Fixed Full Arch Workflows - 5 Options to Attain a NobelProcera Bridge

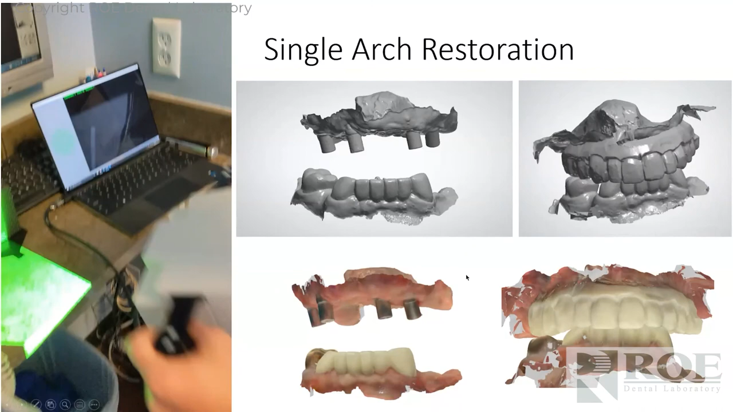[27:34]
We have a prosthetic seated that can be registered back to the original scan and we have tissue. So we have intaglio. This is what it looks like in color. This is black and white. And what do we do with this? We bring this into our software. We have what the patient's wearing. We have implant positions.